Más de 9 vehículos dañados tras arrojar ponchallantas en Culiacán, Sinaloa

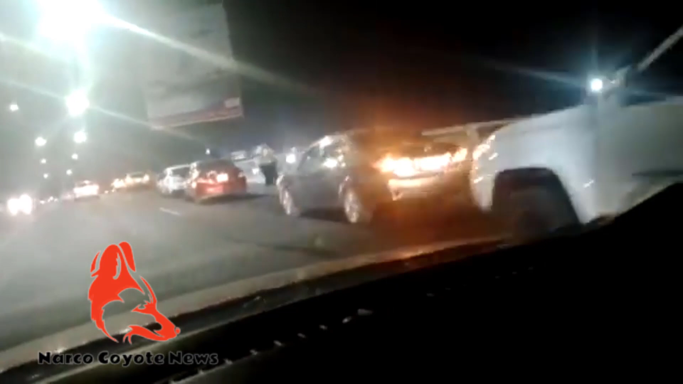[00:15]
Pasadas las 10.30 horas de esta noche,
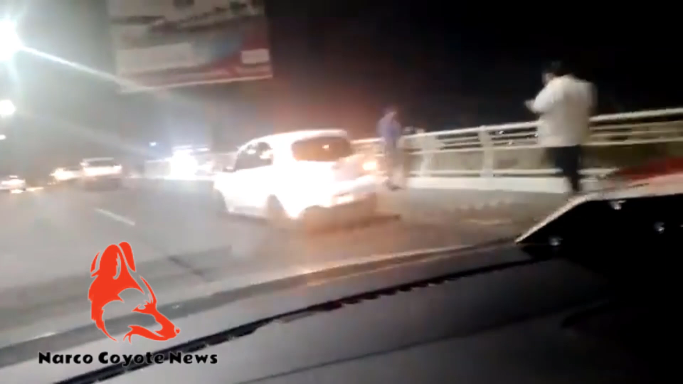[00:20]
al menos 9 vehículos quedaron varados sobre el puente Rolando Arjona de Culiacán, tras pasar por encima de artefactos metálicos, conocidos como ponchallantas.